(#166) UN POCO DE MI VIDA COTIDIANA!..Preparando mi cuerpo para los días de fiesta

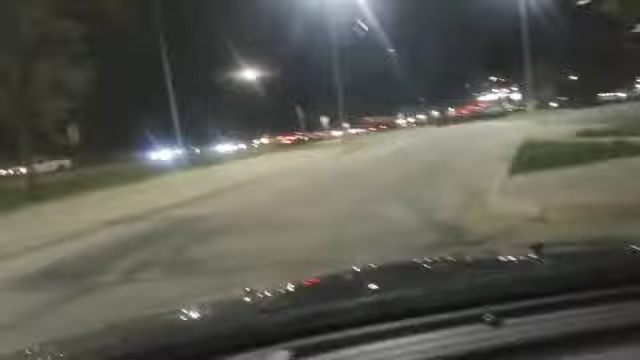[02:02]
Ahora me voy a ir por las calles porque ya no voy a usar el Huawei. Me voy a ir por aquí por la calle.